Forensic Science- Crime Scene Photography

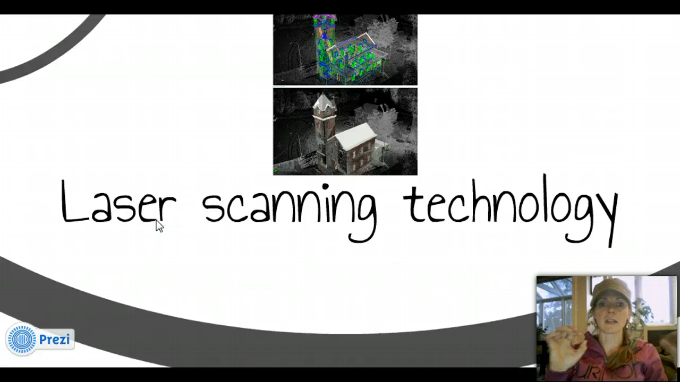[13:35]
this laser scanning technology, which maybe you guys have seen some pictures before, something like this, that they are able to kind of recreate the scene using lasers. And it kind of basically shoots a laser. You set up this technology kind of in the middle of a room or the crime scene. And it'll scan this 360 view. And it'll go all the way around.
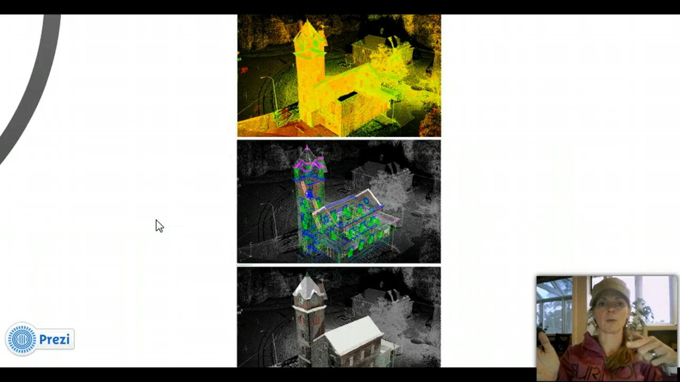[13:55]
And it creates kind of this image. So here's kind of this, you know, regular photograph.
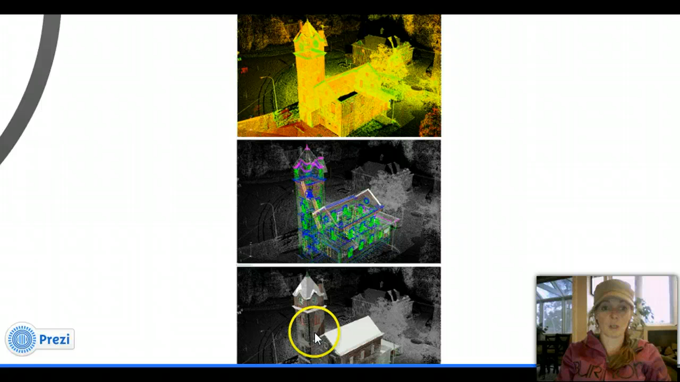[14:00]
And it's starting to recreate it in more of a digital format. And so they can start to recreate and work with that to try and see exactly what happened.
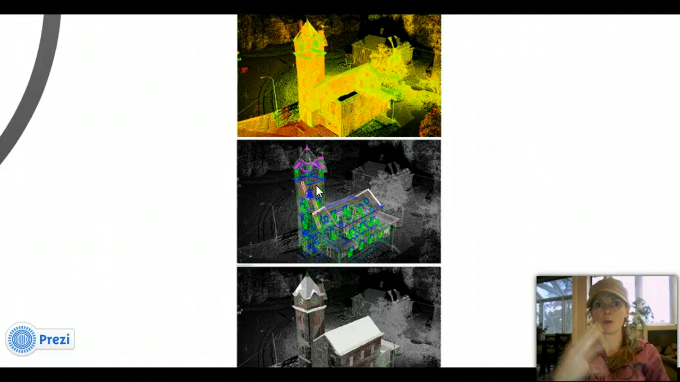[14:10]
So it's just another tool to aid the crime scene investigators and the forensic scientists in order to kind of help figure out what happened, how and where and why, all that good stuff.